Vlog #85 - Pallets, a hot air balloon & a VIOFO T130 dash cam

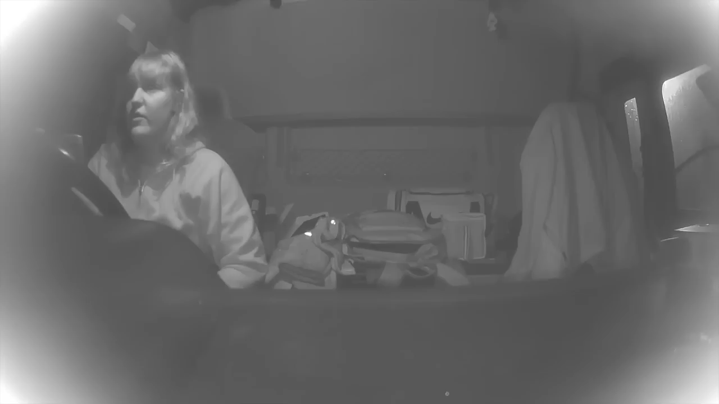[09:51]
and it's stuck on the window. It really is stuck as well. I can't get it back off. I did want to move it slightly, but you can't. Anyway, it's all set up. And it's currently recording.
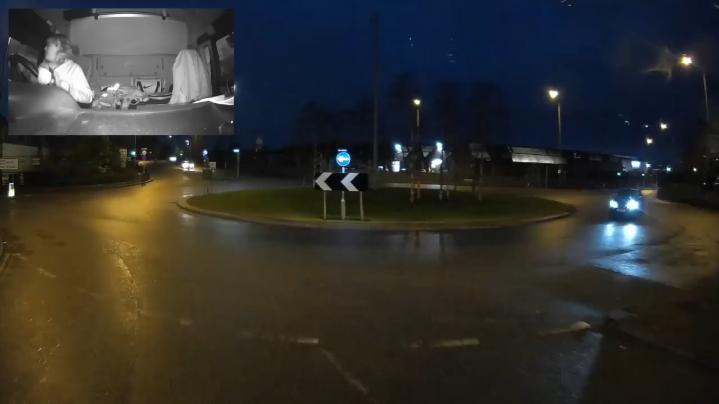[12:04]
It's got a bit of weight to it. It feels like high quality materials and nice presentation in the box and everything. But we'll see. I've had a lot of trouble with my previous dash cam because it just seems to stop recording halfway through.
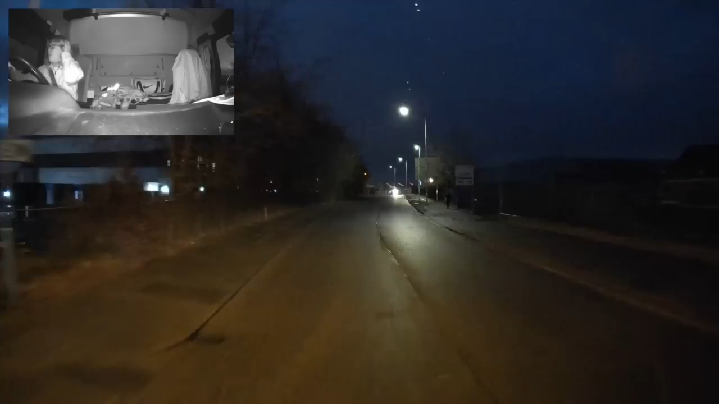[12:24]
So with this one, I'm hoping I'm not going to have that problem. I had actually filmed a video last week and the problem I had is the dash cam stopped recording halfway through the video, and it was a tutorial video, so I needed that footage, and yeah, the video was no good because the parts that I wanted it to capture, it didn't capture.